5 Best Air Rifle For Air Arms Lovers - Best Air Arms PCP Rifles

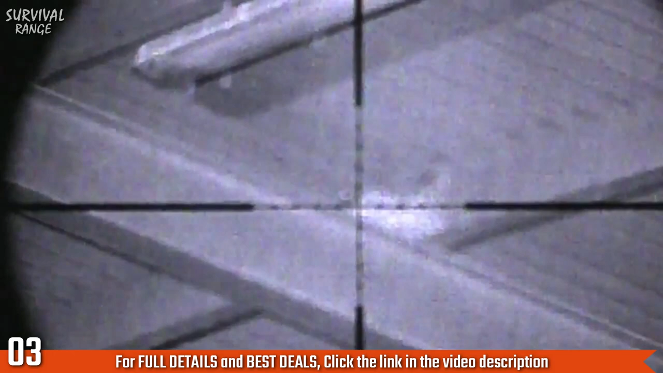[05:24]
Well, we've had an absolutely cracking night here at this farm.
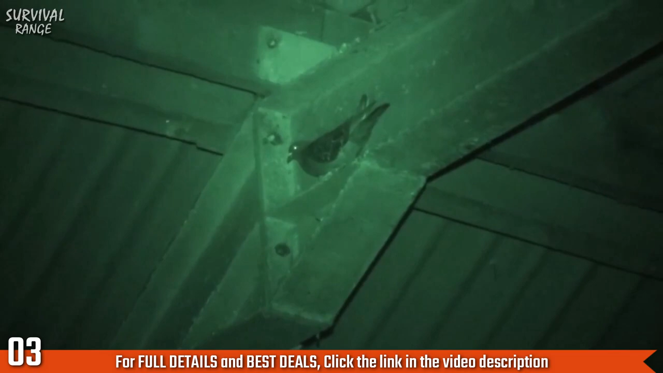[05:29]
We've had 30 to 35 pigeons and the farmer is extremely happy.